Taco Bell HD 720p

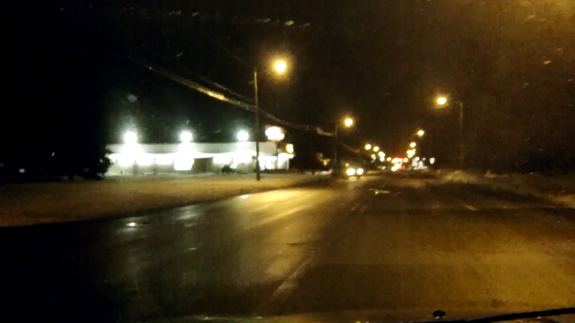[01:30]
guy's gonna pull out and hit me oh okay i'm apparently a little jumpy tonight all right take a deep breath close my eyes for a second what the hell am i doing making the turn wow the roads are wet holy crap what is it looks like it's daytona beach okay we're coming up on taco bell making a run for the border
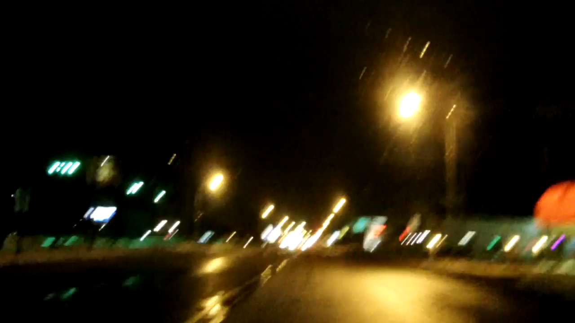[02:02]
all right well you knew i was gonna say it at least once this guy's gonna come out and hit me i gotta stop saying that there's the bell off of the distance a shining beacon